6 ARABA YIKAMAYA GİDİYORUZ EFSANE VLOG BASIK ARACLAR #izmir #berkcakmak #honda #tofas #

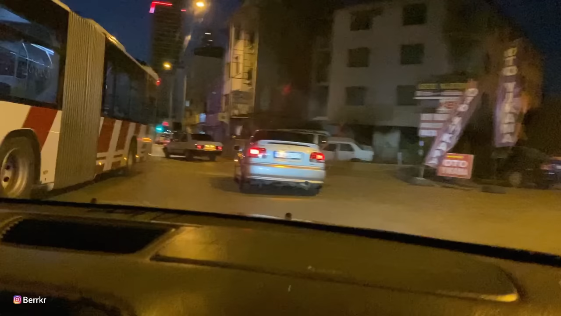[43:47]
Yunus abi manzarayı bozuyor ya.
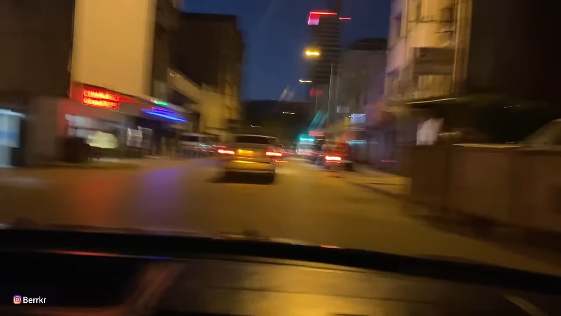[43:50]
Abi onu geçmemiz lazım, şarkı çalıyor.
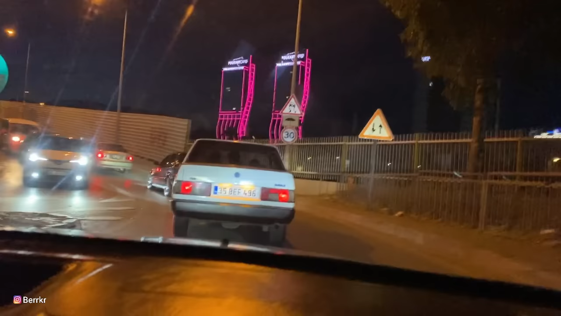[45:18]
Çalsa var ya. Sen Ferrari kornası mı? Korna gitti. Kabloyu koparttık. Araba basırken sürtüyordu ya deli gibi.
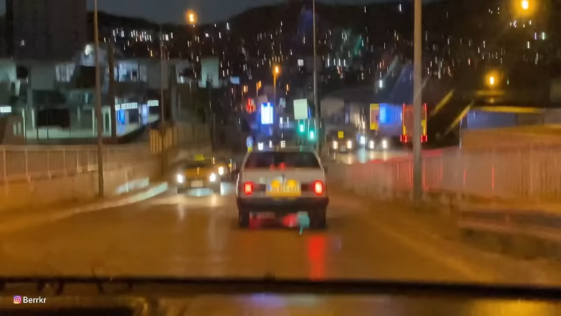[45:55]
Kalmayalım çünkü yarım saat bekletiyor. Burada kırmızı öyle. Evet, yarım saat